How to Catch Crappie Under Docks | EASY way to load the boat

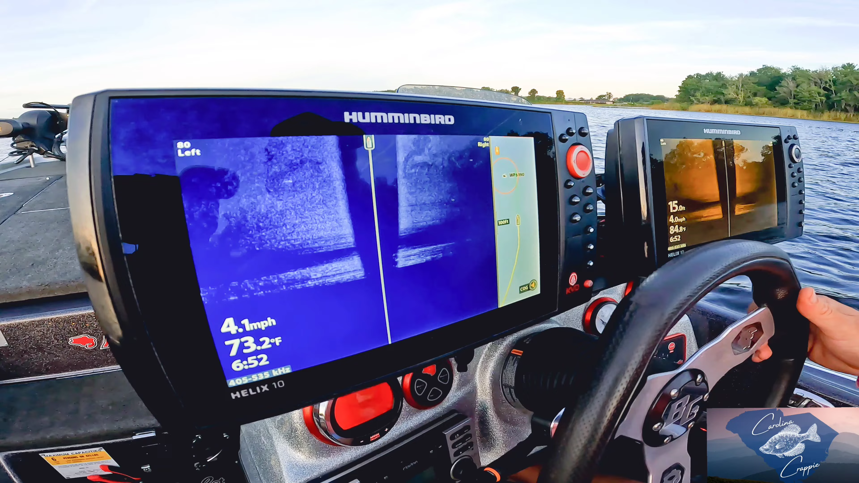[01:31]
all right we're trying to find this is a boat right yep the wreck sunken boat sunken boat is what we're looking for we're in east Texas right now so no one knows where we're at so no one can find this sunken boat
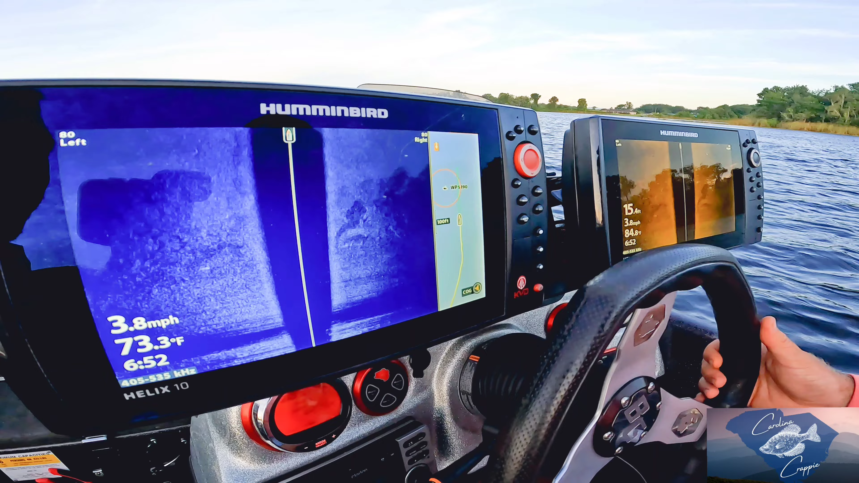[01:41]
On screen: speed 3.8 mph
if you find it good for you yeah if you find it you can fish it I think that was it
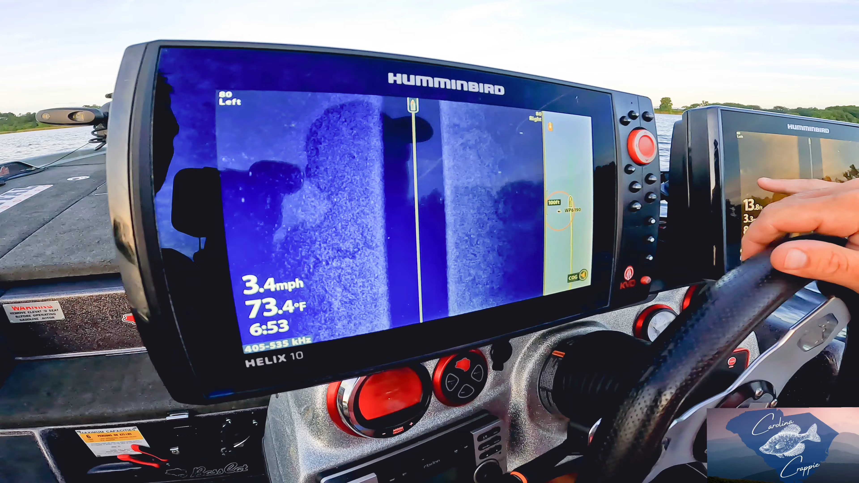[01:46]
On screen: water 73.4°F, speed 3.4 mph
see it was at the very full edge yeah there's a part of it right there you can see it yep
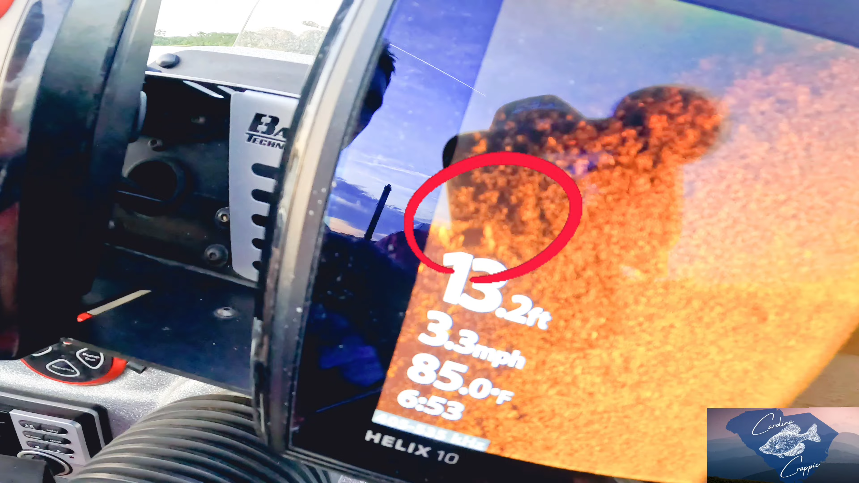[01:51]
On screen: depth 13.2 ft, water 85.0°F, speed 3.3 mph
all right here's what we're looking at that was
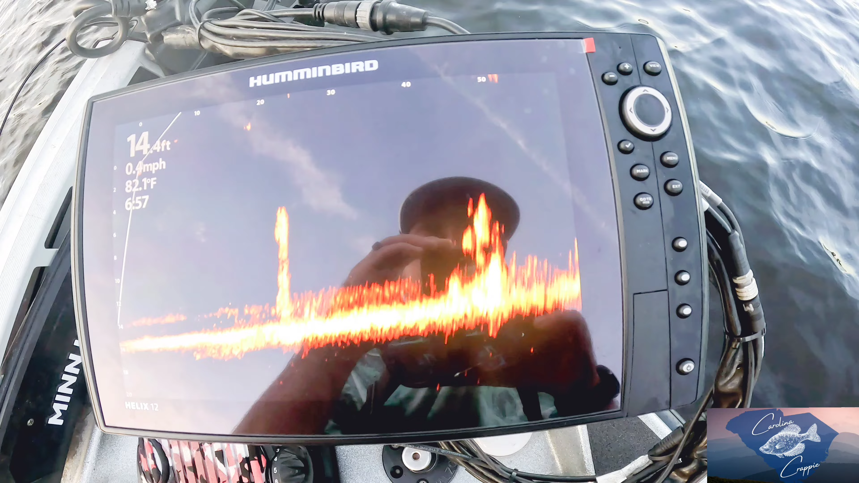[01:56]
that little shipwreck we were telling you about that boat
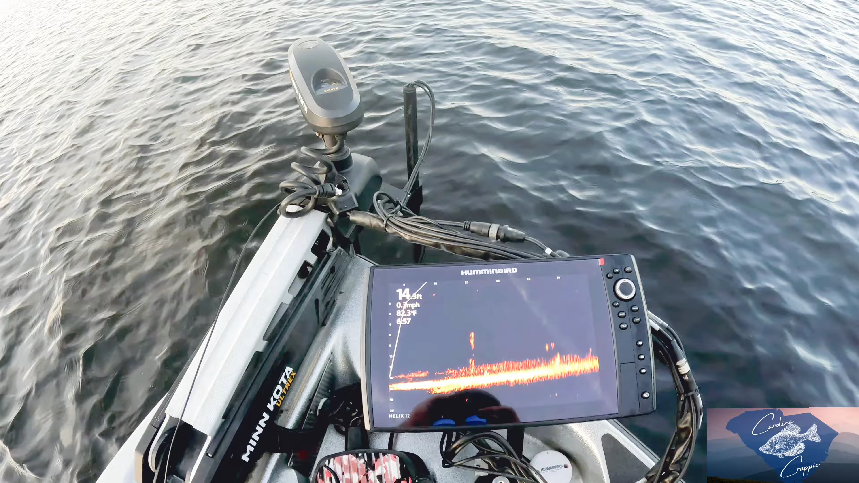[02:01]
it's right out in front of us it's about 40 to 50 foot out we're gonna throw to it see what happens
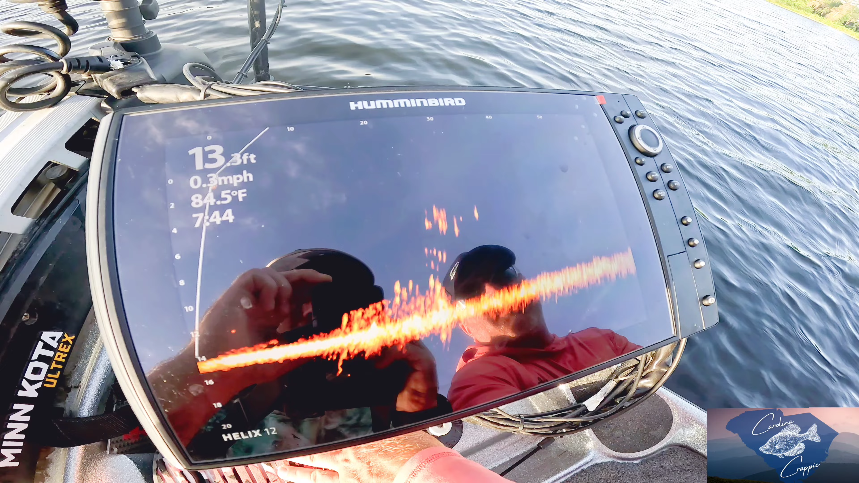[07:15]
On screen: depth 13.3 ft, water 84.5°F, speed 0.3 mph
if you look over here oh yeah yeah there's a different brush paw on it all right tell them john what are we about to do we bet to lay
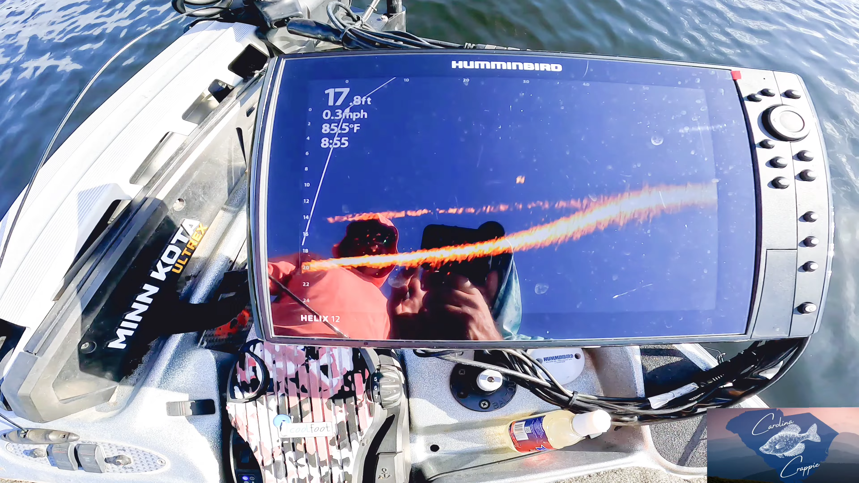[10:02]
On screen: depth 17.8 ft, water 85.5°F, speed 0.3 mph
summertime catching any type of fish uh specs bass whatever
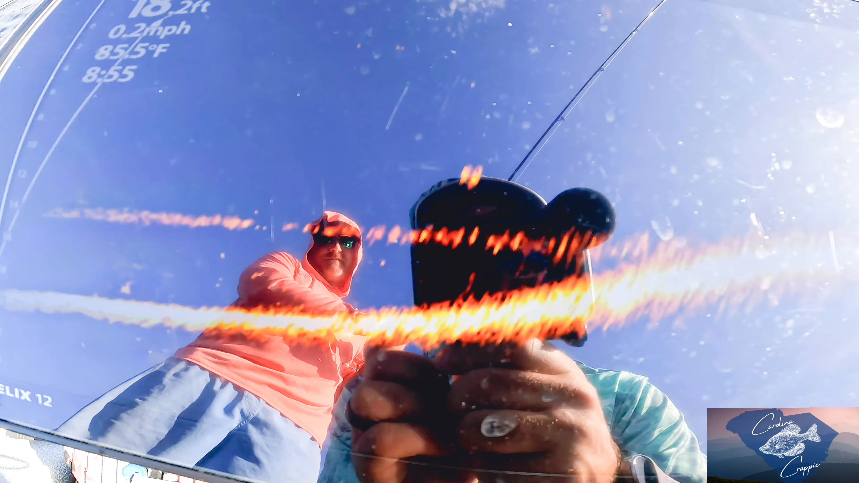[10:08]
On screen: speed 0.2 mph
this right here this line that's your thermocline we're in about it
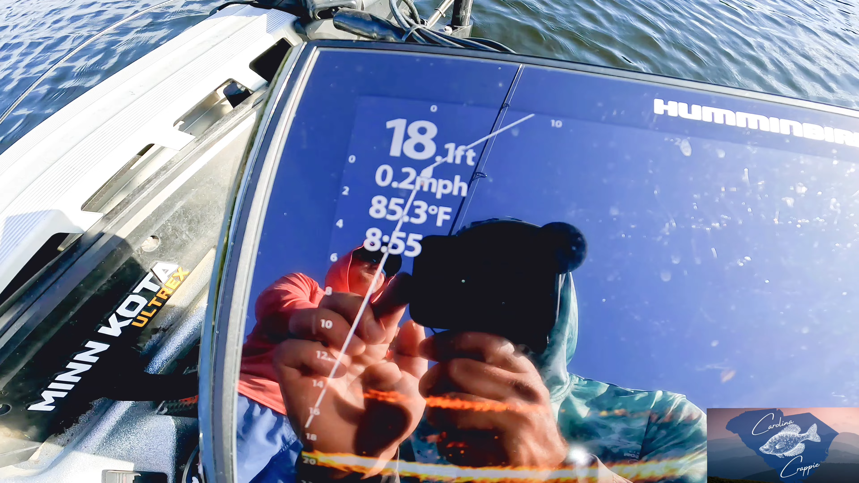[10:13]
On screen: depth 18.1 ft, water 85.3°F, speed 0.2 mph
says 18 foot but the deepest we've we found is 20 foot throwing right here to these